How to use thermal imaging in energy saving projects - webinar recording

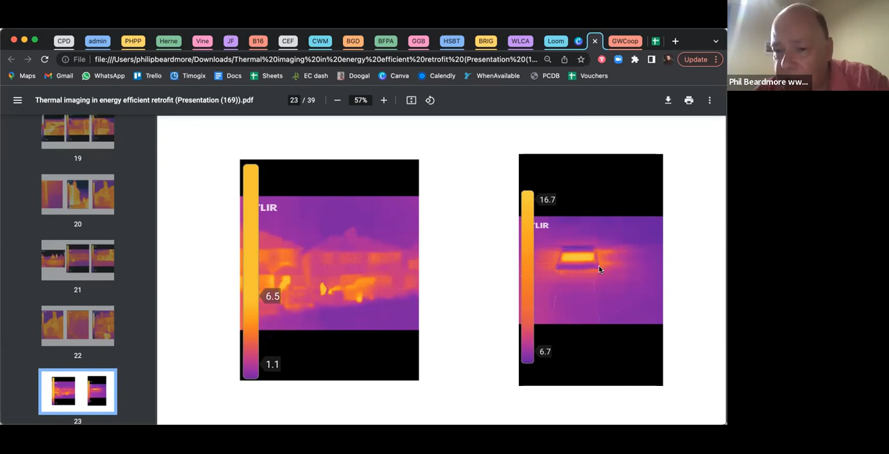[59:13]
isn't particularly tight between the um um the vent and the wall and therefore heat is escaping through the wall and that means that if the the cooker hood is off then the possibility of cold air getting in into the the kitchen through that seal um these now these are french doors um a lot of people are french doors because they look very nice and they let a lot of lighting and you can see the garden um but wall floor to ceiling glazing is often problematical um so yeah
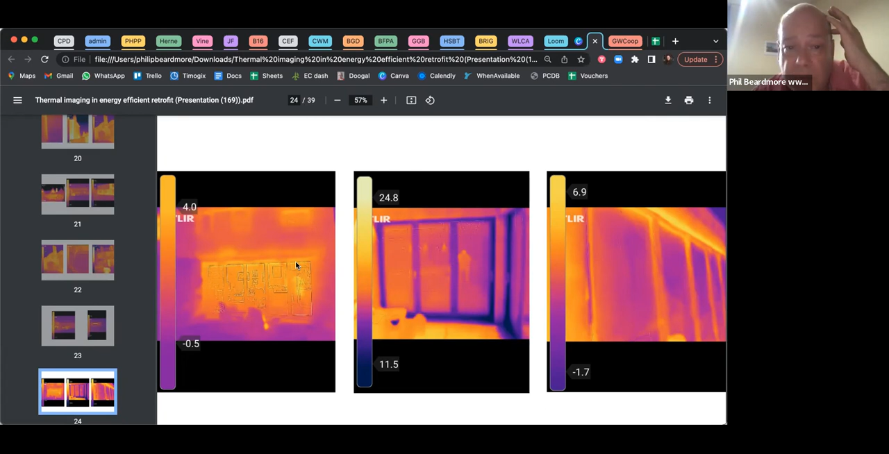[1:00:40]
particularly particularly at the sill at the bottom this one isn't so bad um this is from the inside um but um yeah you can see there are various weaknesses in french windows uh which lead to heat loss and potentially then being the coldest coldest bit of the of the room um if anybody wants to see a good example of french doors then i suggest you visit um northfield ecocenter because although i mean those french doors date from 2008 um the um the construction
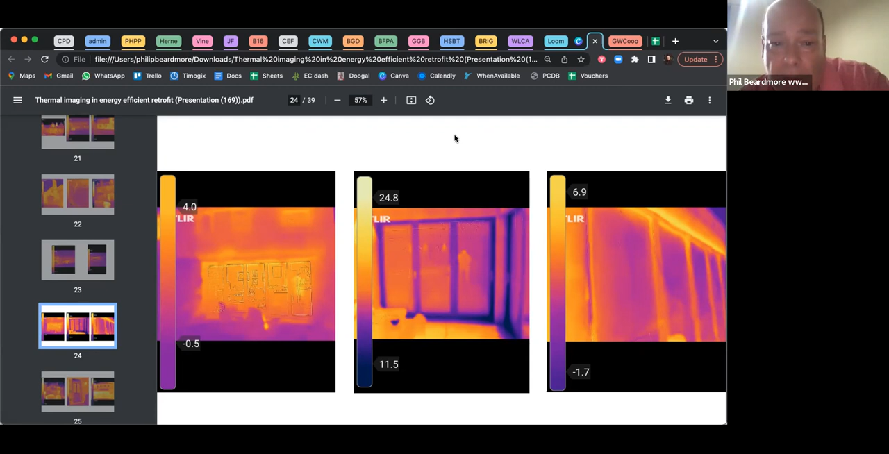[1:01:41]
through it whatsoever um and and so again as in windows with french windows and doors there is a right way and a wrong way to design a window and thermal imaging tells us a lot um this is a front bay window again so you can yeah um this is a front door um i think it's mine i think this is my house no it's not no it's not because there's that light there but so it's not my house but it is a house that look and a door that looks a bit like mine um and you yeah you can see where the heat is escaping there um
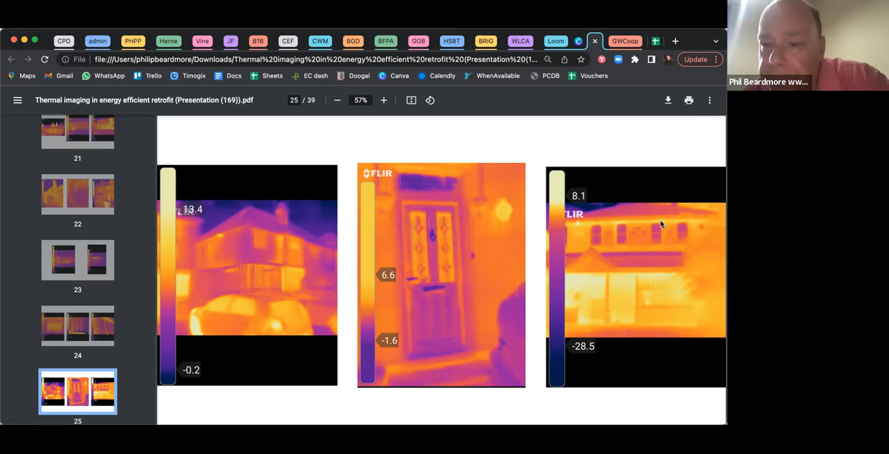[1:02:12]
i think we've seen that one um now what we're going to see here is is ventilation so um this is a house that has a cellar or at least a crawl space under the floor so it has a suspended timber floor um it has a space under there and there is this is a ventilation grill that is under the floor level so the floorboards are approximately
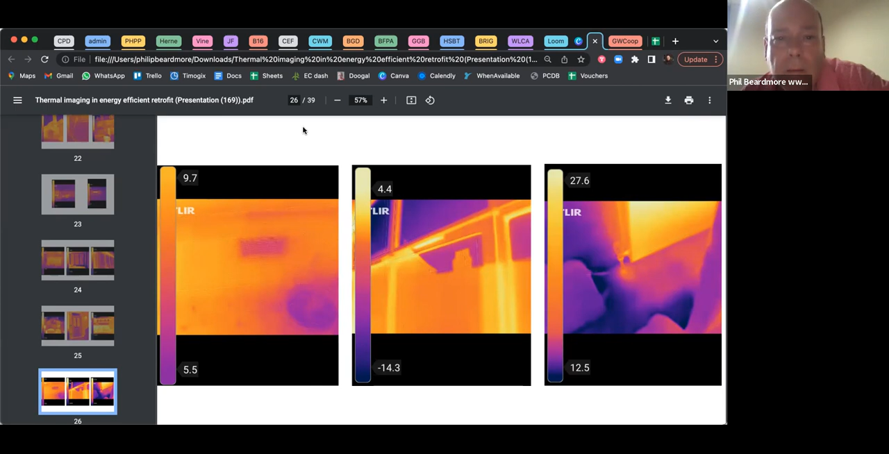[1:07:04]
of warm and cold and again that reflects the fact that there is an insulated pipe work under the um um the floor right um this this is what i mean by messy thermal imaging pictures so i need to explain what's going on here this is a wall this is the floor this is a refurbished house that has external wall insulation insulation and underfloor insulation
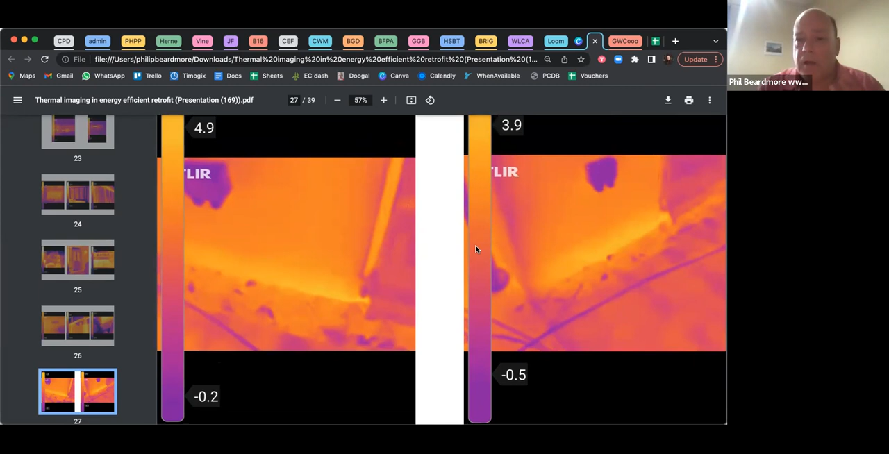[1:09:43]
and one of the reasons why past 2035 which is the new standard for retrofit was developed is is to encourage people to do uh to look at a house as a whole and not just a series of components um okay um so um this is a cellar this is a this is actually a former stately home that is now a retreat house it's not in birmingham uh but what you can see here is um so this is actually earth sheltered so the other side of this wall obviously this cellar is unheated what's on the other side of this wall
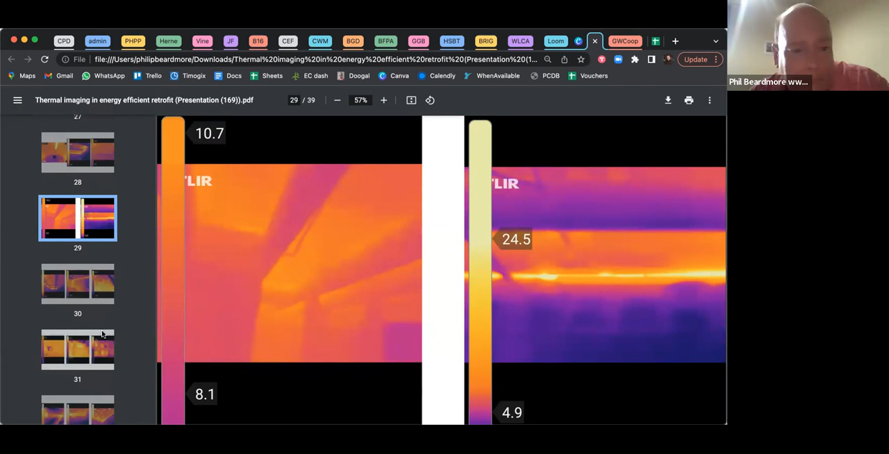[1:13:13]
so this is more suspended timber floor so here this is from the cellar that's the underside of the floorboards that's the underside of the floorboards and that's the hot water pipe work um this is the same house again the floor uninsulated underside of the floorboards from the cellar hot water pipe work going to a radiator um this is the same yeah this is the same cellar so you can see the pipe work there this is this is a house with um modern underfloor heating in the kitchen so they've just had a kitchen refurbishment
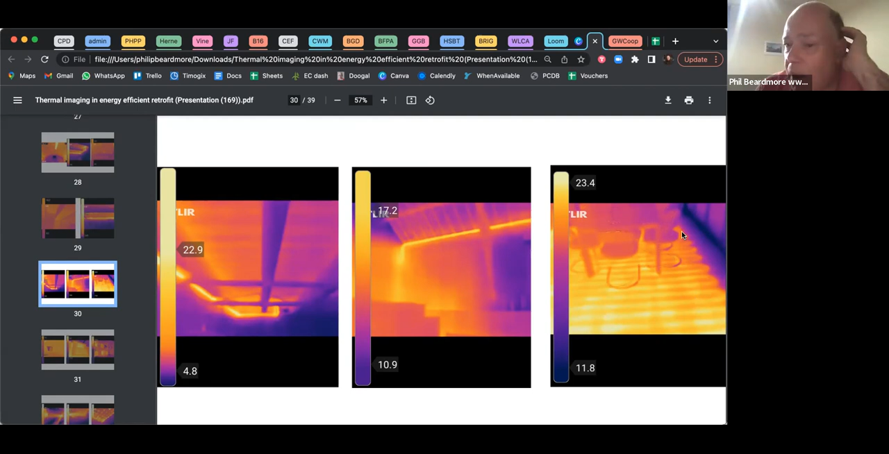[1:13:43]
um and they put in underfloor heating and um you can see um you can see the underfloor heating is working in its low temperature um and it's a fantastic system um but it's just disruptive to install um you'll notice that it's it stops shy of the external wall and window um and um if you're putting in underfloor heating in a kitchen then you must not put underfloor heating under where
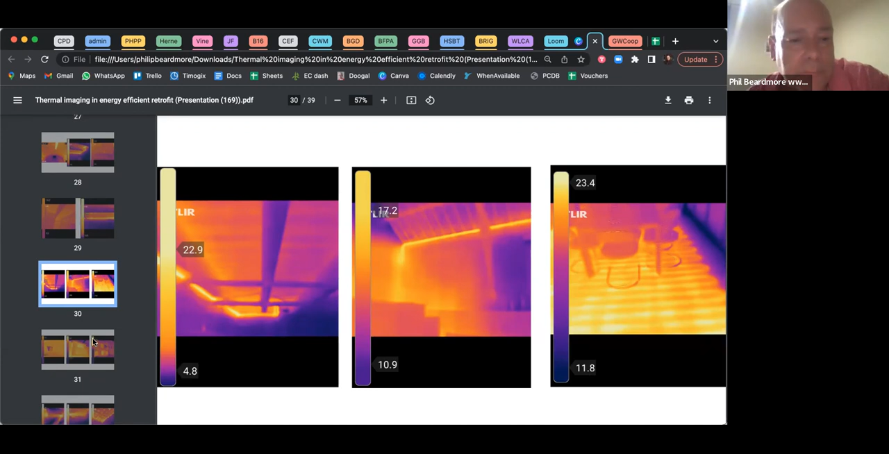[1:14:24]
the fridge is going to go because it will warm the fridge up and and it's also arguable that you shouldn't put it under cupboards where food is going to be stored because the it will warm the food up and it will go off um now this is a really interesting one this is an air brick and and i mean i put i actually put my hand over this grill and heat is coming out of one side but not the other um and and that suggests that the balance between air pressure inside and outside is quite finely
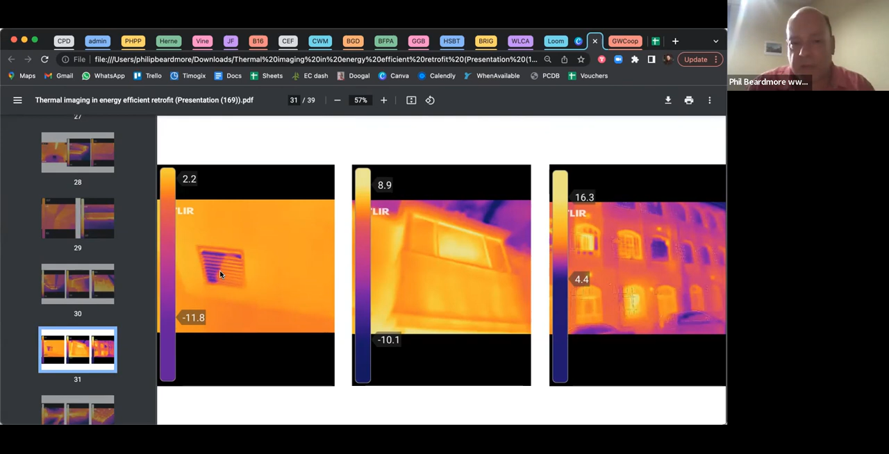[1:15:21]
boundary between warm and cold kept changing um and that proves that the air movement the movement of warm and cold air in and out of a ventilation grill is a dynamic thing um it's quite quite artistic i wish i'd got the other photos um now we've seen this it's a bay window now this is interesting this is um this is not a house it's a it's actually a place of worship some of you might recognize it but this is a a a mid 19th century building it used to be a factory uh appalling energy efficiency as you can imagine um